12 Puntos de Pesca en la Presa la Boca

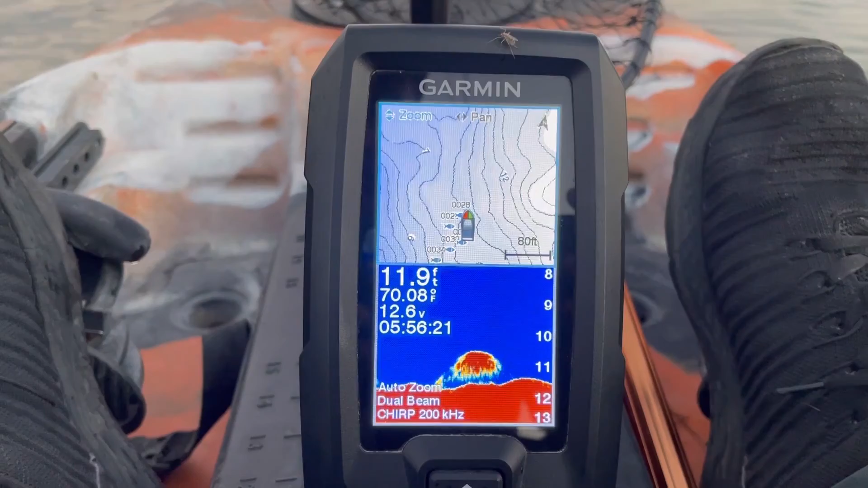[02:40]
On screen: depth 11.9 ft
Bueno, amigos, aquí como pueden apreciar en el fondo, ya se empiezan a ver de repente montículos de piedras. En la parte de arriba se ven varios puntos. Cada puntito que marco, a veces es la posición donde está cada piedra,
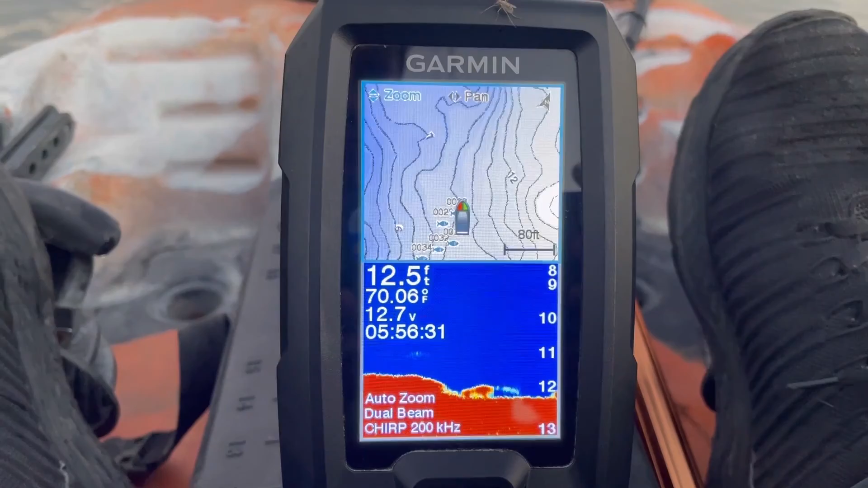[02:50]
On screen: depth 12.5 ft, water 70.06°F
y luego marco un punto donde me gusta posicionarme para tirar. Aquí podemos ver algo de rocas en el fondo. Por aquí es donde está el punto. Vamos a guardarlo en Google Maps para que puedan acceder a él, y vamos a hacer algunos tiros.
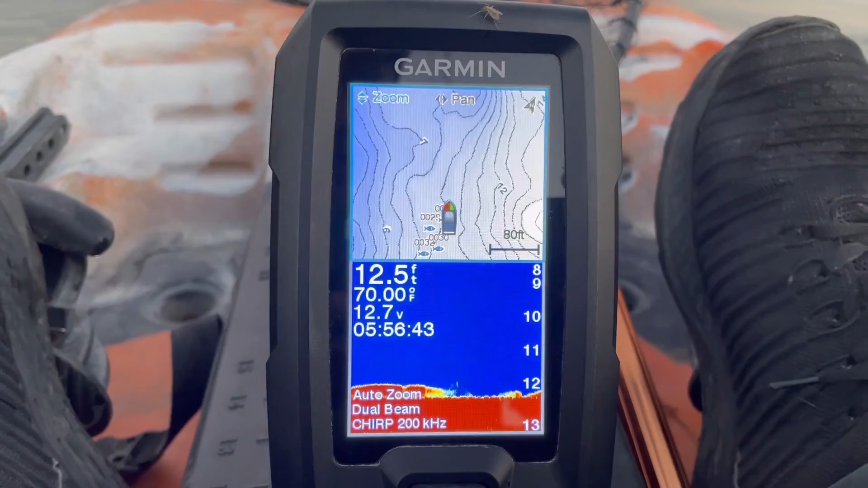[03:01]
On screen: depth 12.5 ft, water 70.00°F
Este me gusta tirarlo a mí en drop shot. Vamos a ver si sacamos algo.
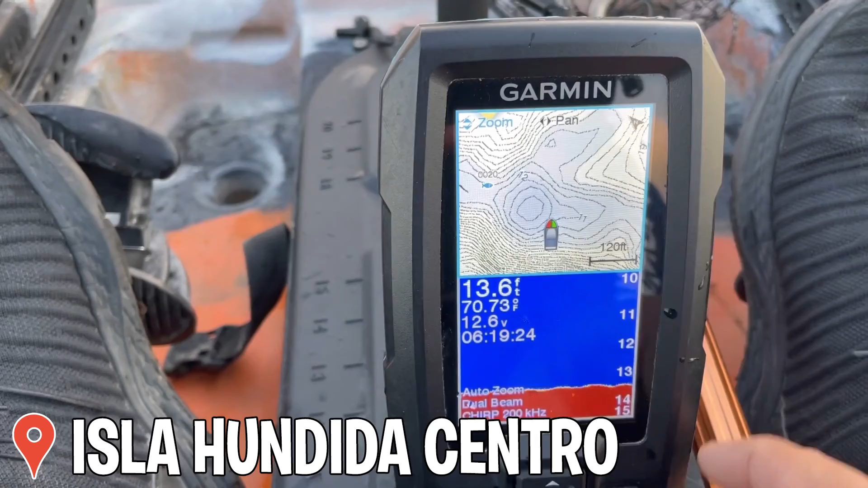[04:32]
On screen: depth 13.6 ft
Se ve aquí el cambio de color por la profundidad. Esta es la parte más baja, esa viene siendo la isla. Y la otra isla que les digo, déjenme le quito un poquito de zoom, aquí está la otra.
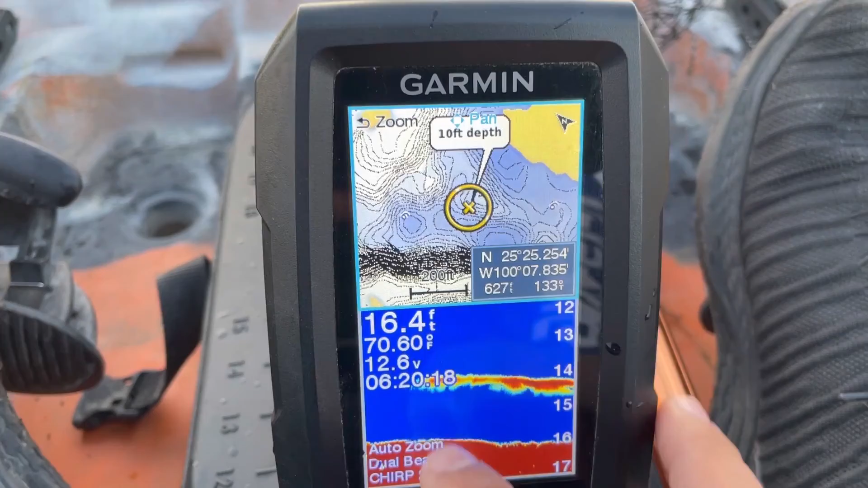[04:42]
On screen: depth 16.4 ft
Como pueden ver, es como una isla un poquito más alargada, casi casi península porque llega hasta la orilla,
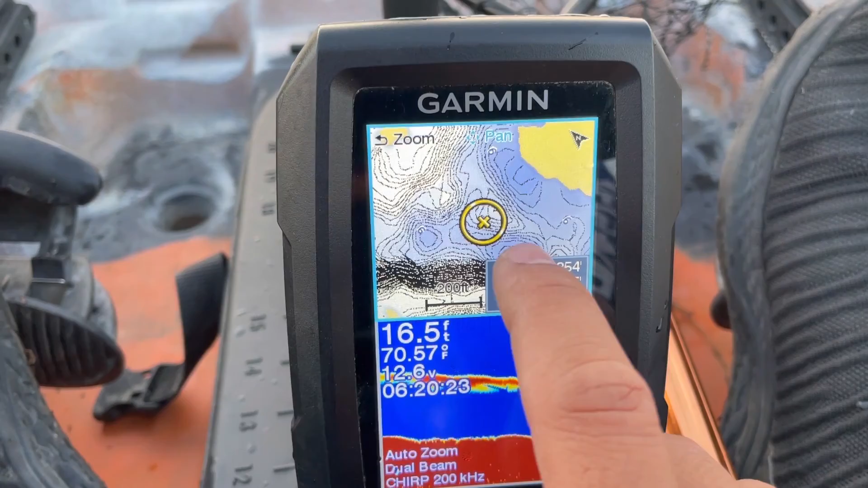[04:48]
On screen: depth 16.5 ft
pero no, viene siendo una isla un poquito más larga, que ahorita vamos a intentar pescar las dos.
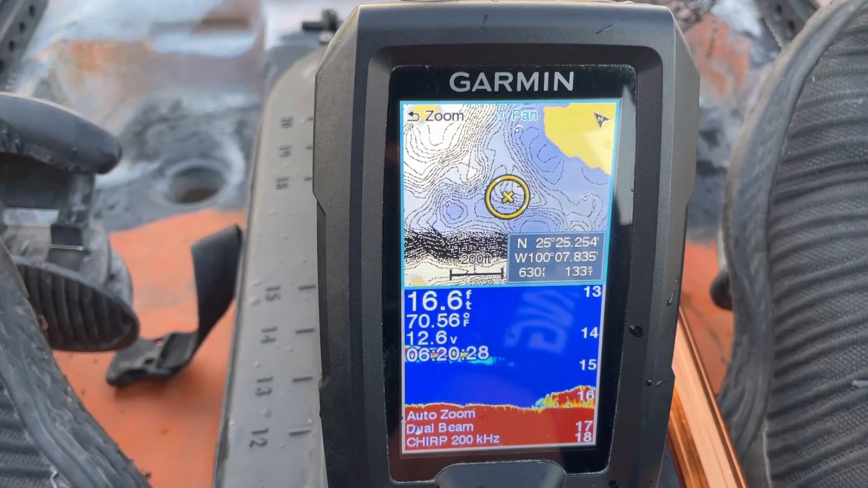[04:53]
On screen: depth 16.6 ft, water 70.56°F
Vamos a ver cómo nos va. Aquí les dejo, bueno, y pueden ver más o menos las coordenadas. No es exactamente dónde está la isla, ahorita se las comparto en Google Maps también.
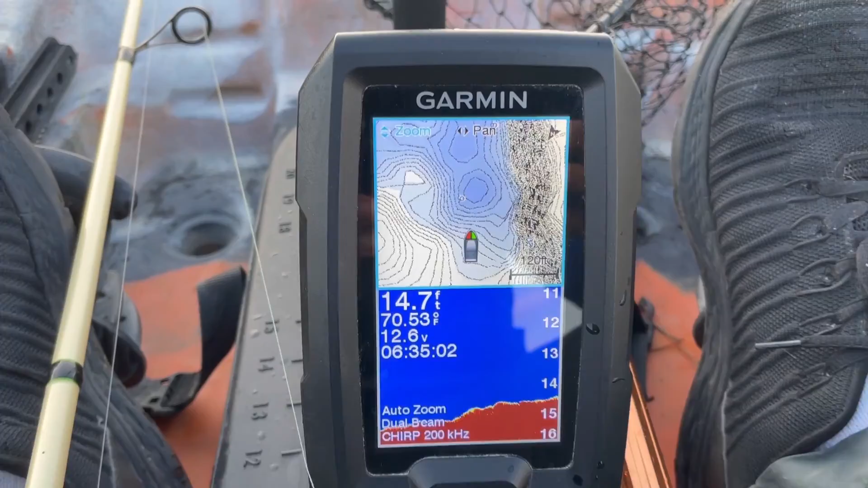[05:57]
On screen: depth 14.7 ft, water 70.53°F
Como pueden ver, ya vamos llegando aquí a lo que es la siguiente isla, y como referencia pueden ubicarse,
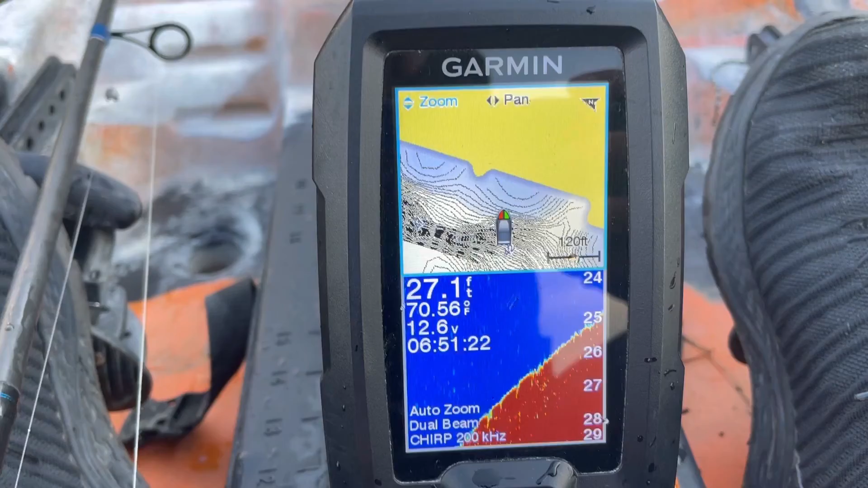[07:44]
On screen: depth 27.1 ft, water 70.56°F
Aquí se ve tanto aquí como aquí el cambio de color hacia la orilla.
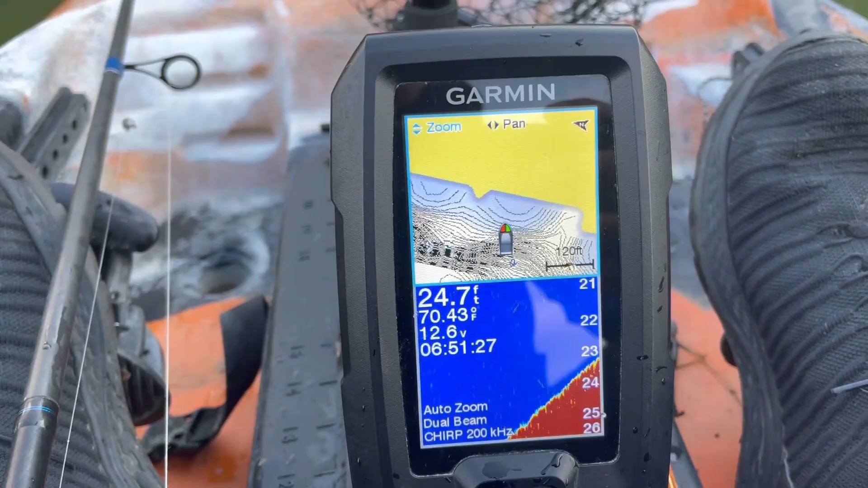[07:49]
On screen: depth 24.7 ft, water 70.43°F
Es por eso que suele ser un punto de pesca bueno, que tienen acceso a aguas profundas rápidas. Vamos a hacer los primeros tiros, en esta ocasión con split shot.
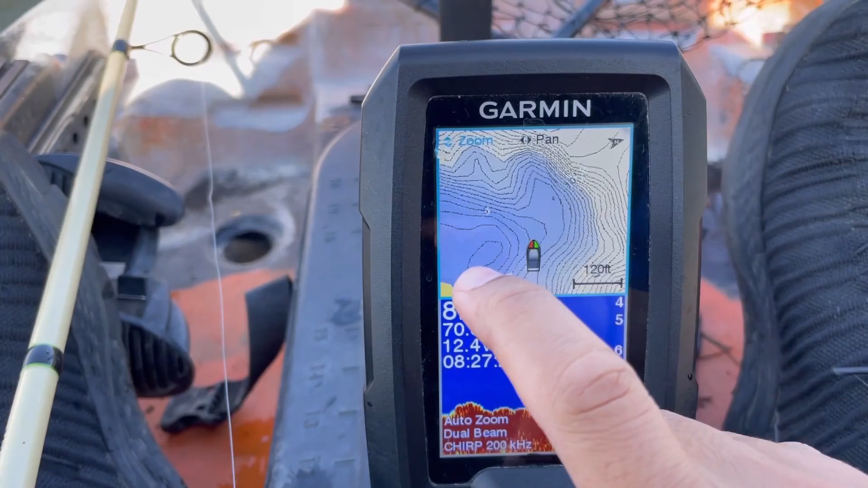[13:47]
Esta viene siendo aquí es la orilla. Y aquí se ve la forma que tiene la punta.
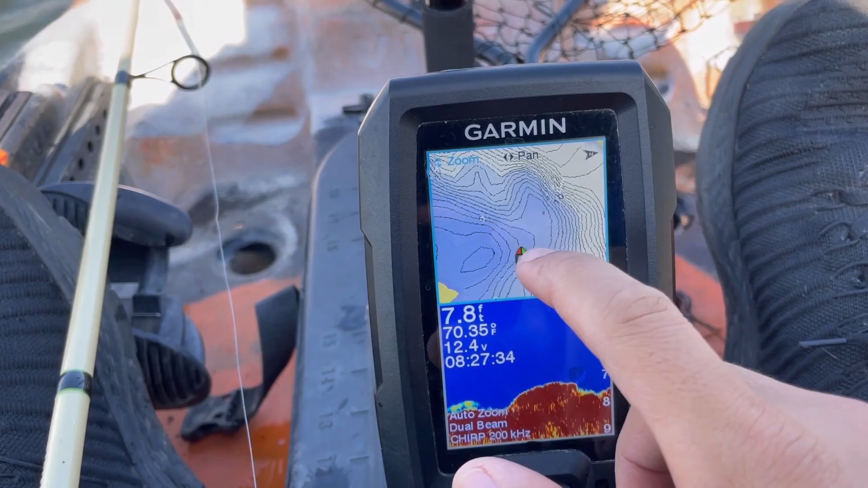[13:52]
On screen: depth 7.8 ft, water 70.35°F
Todo esto está lleno de rocas. Vamos a pescarlo. Como pueden ver, aquí se ve el fondo rocoso. Vamos a anclarnos primero para no estar batallando tanto al estar